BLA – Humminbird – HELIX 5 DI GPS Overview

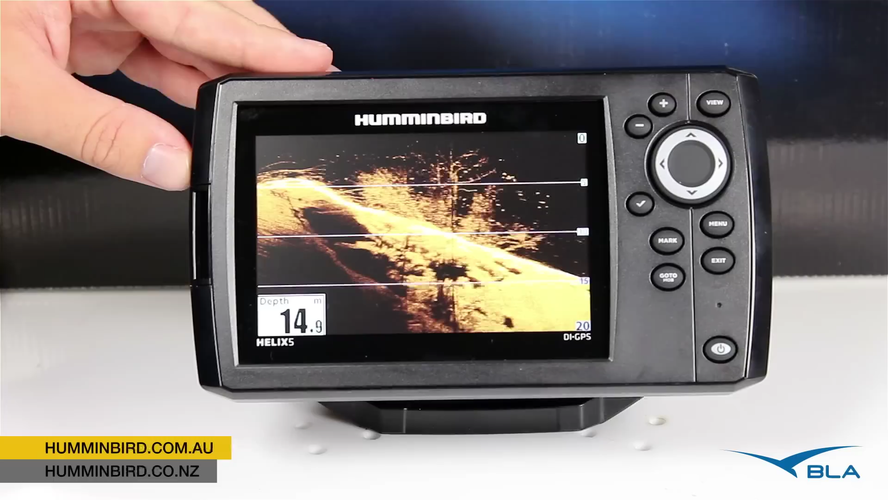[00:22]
On screen: depth 14.9 m
And that's exactly what we're seeing on the screen here at the moment. Now the screen itself is a 5 inch Ultra HD widescreen display. So a very clear sharp image. Now we also incorporate with this guy as well our GPS.
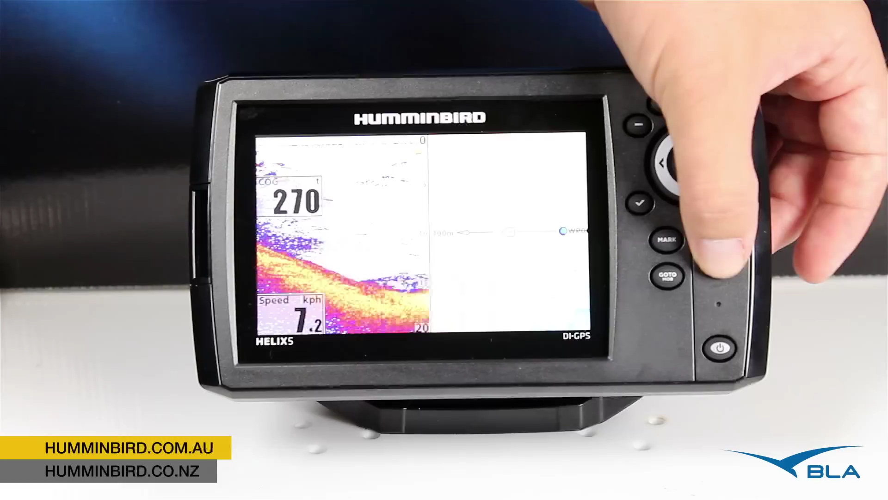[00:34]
So that means that we've got our chart plotter and also our traditional sonar and also our down imaging sonar which we're seeing there as well. The big advantage of this widescreen display is that when we do split 50-50 like we have here, we've still got a nice size for our chart plotter and a nice size for our sonar. Now the chart plotter itself runs Navy Onyx Gold Cartography which is entered via the little card door here.
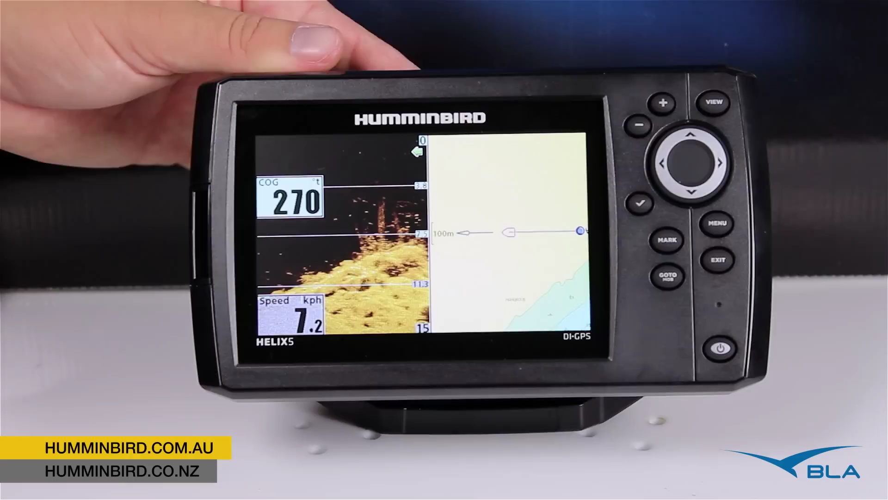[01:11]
On screen: speed 7.2 km/h
And we've also got the option to run auto chart software as well. So that allows us to create our own custom contour charting of maybe some of the inland lakes and waterways we have here in Australia. A couple of the other cool features of the unit. Our dedicated mark button. So you can hit mark, straight away, single button press to save a waypoint. And also our go to button as well. So holding that down will bring up a list of our waypoints and we can quickly sort them in distance, the ones closest to us. Time, the last one we put in.
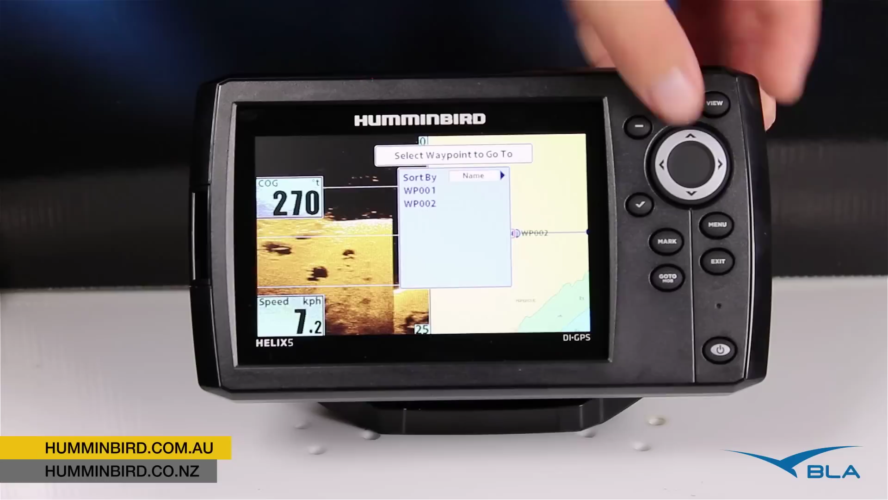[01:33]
And also name if we've gone through and actually named our waypoints.